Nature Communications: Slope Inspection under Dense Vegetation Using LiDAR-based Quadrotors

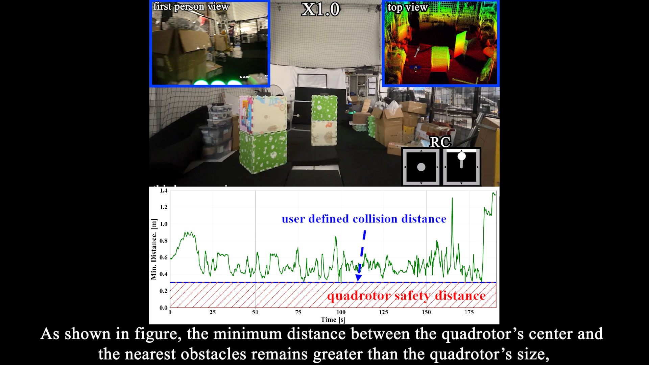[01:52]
the minimum distance between the quadrotor's center and the nearest obstacles remains greater than the quadrotor's size suggesting